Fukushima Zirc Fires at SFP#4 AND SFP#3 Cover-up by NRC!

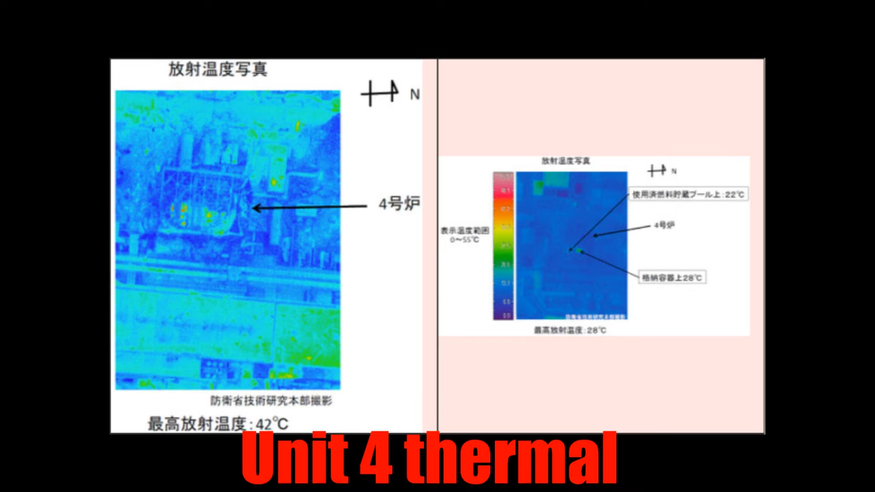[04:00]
Now, I could draw from plenty of thermal pictures available now online. If you search around, you can look at Unit 4 and Unit 3 and see the thermal signature. In Unit 3, there's really not a spent fuel pool left, but in Unit 4, you can see that heated signature.